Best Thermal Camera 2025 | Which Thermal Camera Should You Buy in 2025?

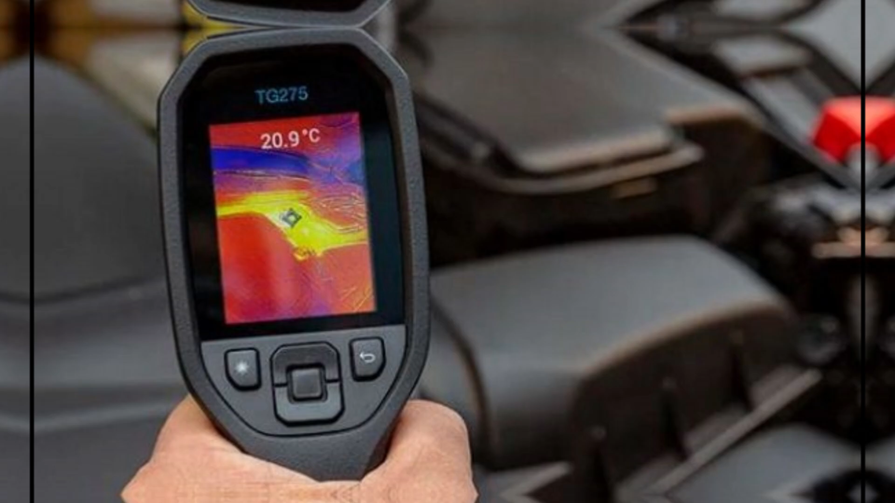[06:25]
On screen: spot 20.9°C
thermal camera performs excellently especially compared to similar models it combines functionality and convenience in a compact package dive deeper
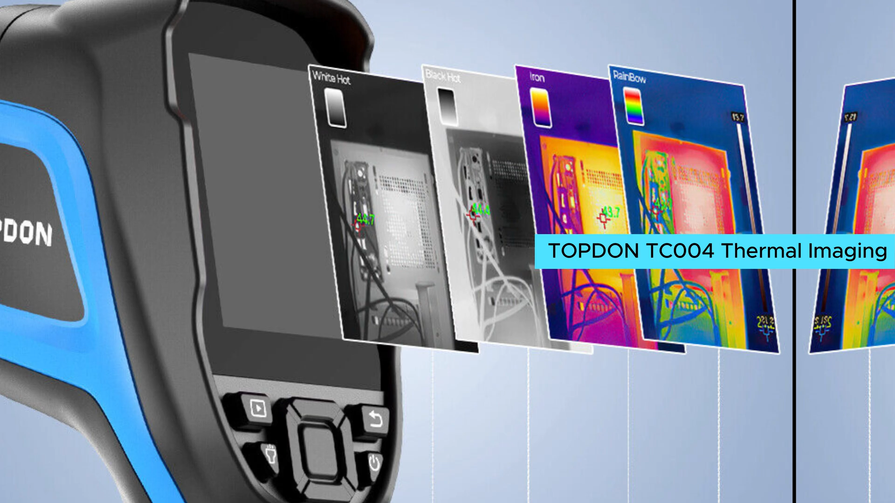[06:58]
thermal imaging camera is here to amaze this handheld thermal camera packs a punch with its high resolution
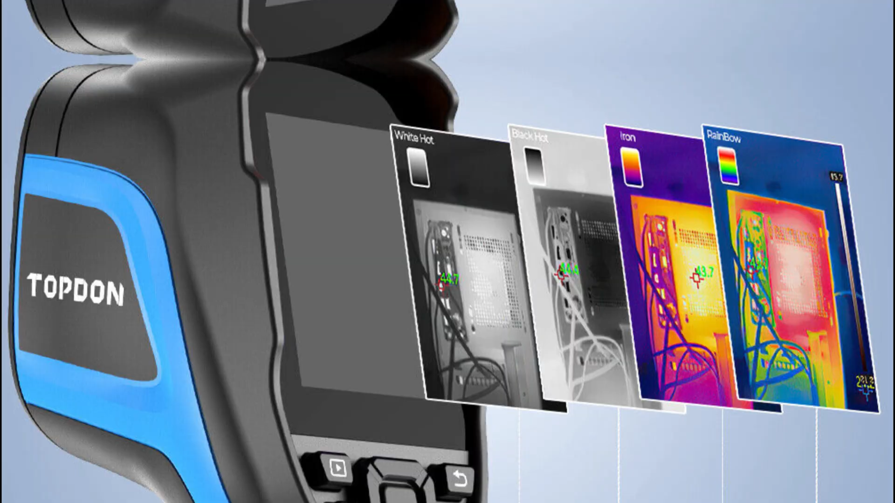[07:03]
256
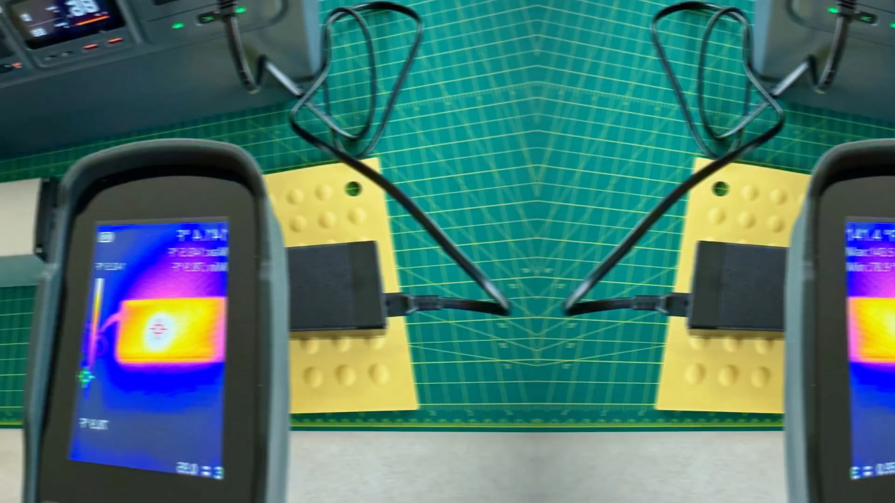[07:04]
by 192 thermal sensor providing clear and detailed images spotting minute
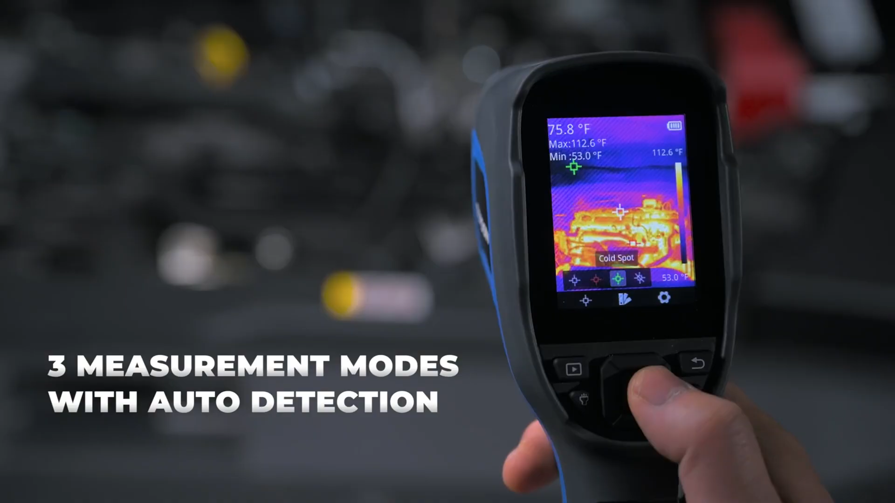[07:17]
On screen: spot 75.8°F, max 112.6°F, min 53.0°F, scale top 112.6°F
modes detecting center hot and cold spots
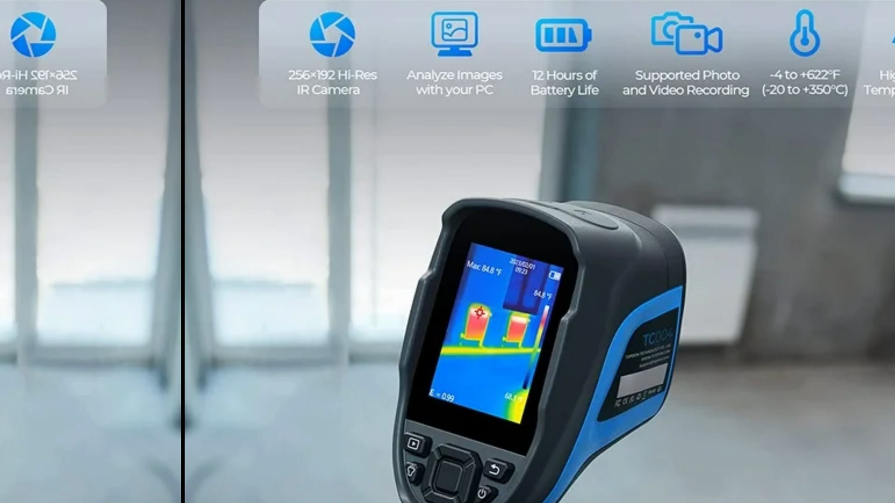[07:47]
about battery life as it boasts a 12-hour runtime plus professional analysis software
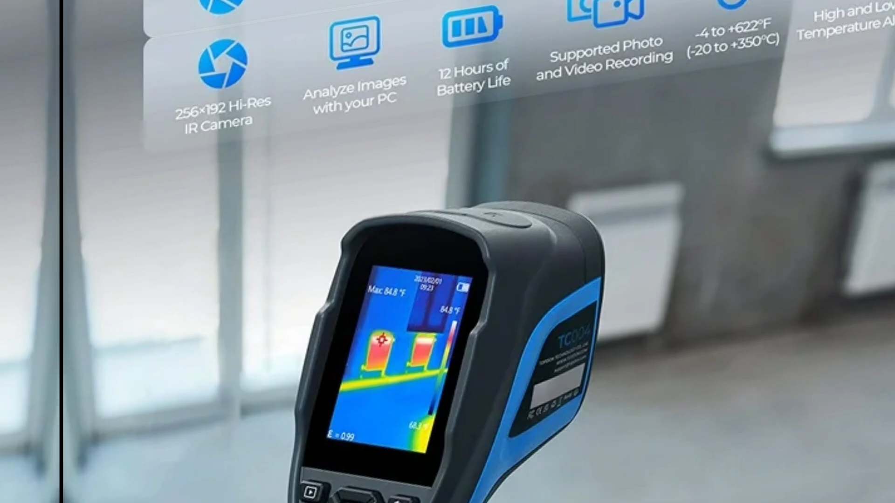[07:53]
On screen: max 84.8°F
for pcs lets you save and share